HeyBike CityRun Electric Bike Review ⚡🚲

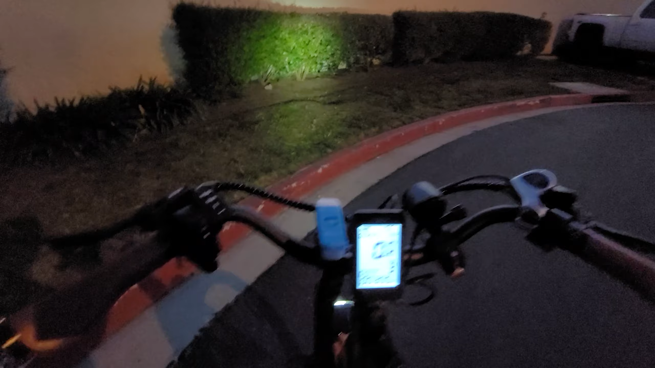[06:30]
all right so i just want to show you guys what the light looks like on the bike sun just set and this is uh about the brightness is what you can expect it's fairly bright but i thought it would be a good time to um show you some extra bike lights from a sponsor this is